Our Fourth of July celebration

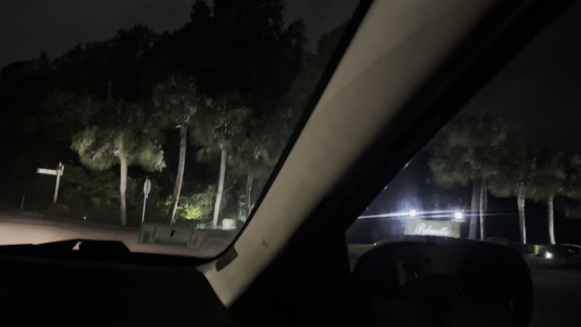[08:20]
Most people don't even go there, they just watch it from here, you know?
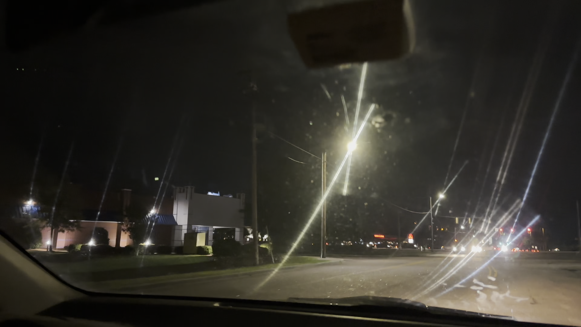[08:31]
Oh wow, it's like everywhere, the fireworks, just like in the Philippines. Oh, look at there,